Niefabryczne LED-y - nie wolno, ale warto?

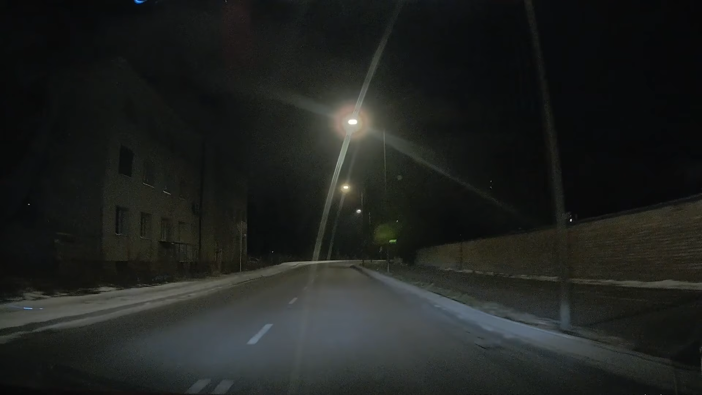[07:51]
Dużo lepsze niż oświetlenie halogenowe. Prawdopodobnie, jeśli to działa naprawdę dobrze, to nawet diagnosta na stacji diagnostycznej może w przypadku nowszych aut nie zauważyć. Będzie myślał, że to fabryka.